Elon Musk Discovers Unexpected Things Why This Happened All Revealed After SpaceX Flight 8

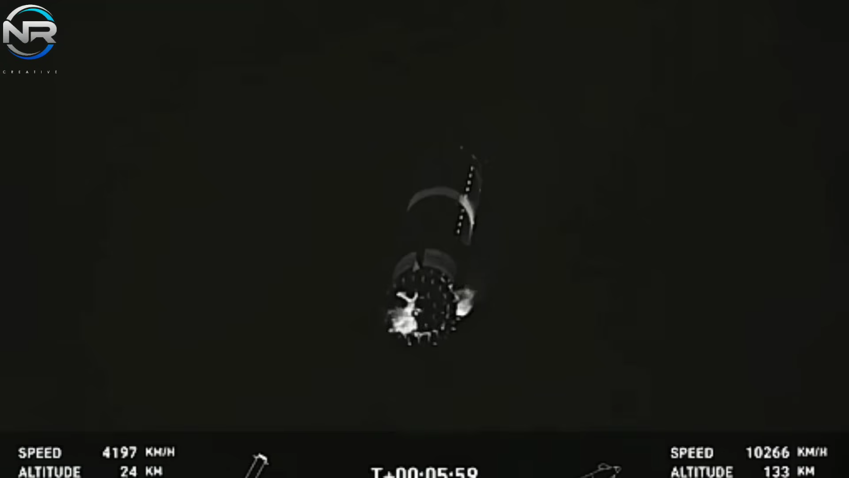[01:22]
It suffered two engine failures, with only one successfully reignited.